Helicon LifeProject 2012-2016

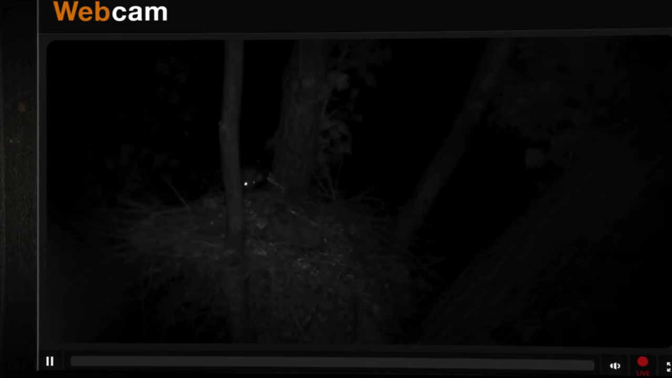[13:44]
Miután kikeltek a fiúkák, még nagyon picik voltak bejhesek, egyik éjszaka egy nyest fölkuszott a fára és megölte az összes fiúkát.